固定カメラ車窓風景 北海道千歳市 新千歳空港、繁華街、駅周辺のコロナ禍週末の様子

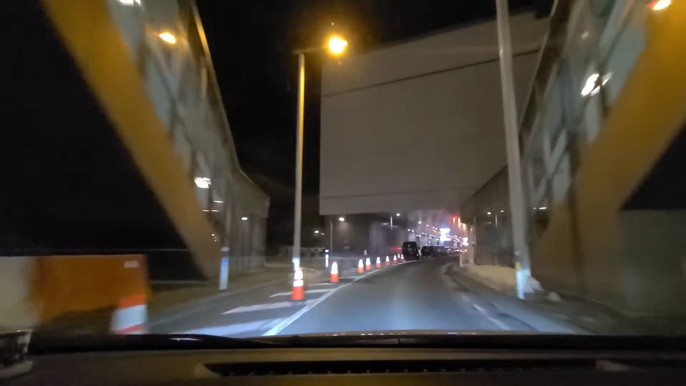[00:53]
前回の2週間前から比べたら送迎の乗用車が多く見られます。
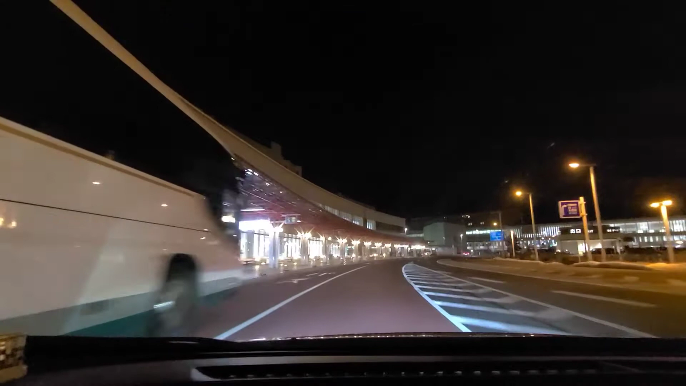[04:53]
国内線と国際線を結ぶ連絡通路の両脇にある A、B 駐車場も2週間前から比べると車が多いように見えました。
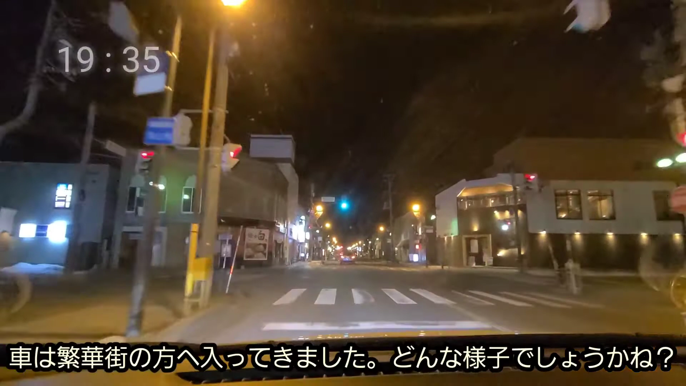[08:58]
車は繁華街の方へ入ってきました。どんな様子でしょうかね。
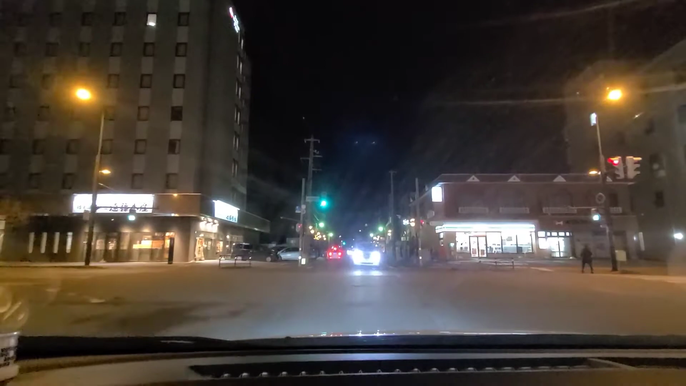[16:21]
閉まってるお店が多いものの、繁華街の方も2週間前から比べたら少し人の動きが増加して見えますね。ほんと早く元の賑やかさが戻ってきてほしいですね。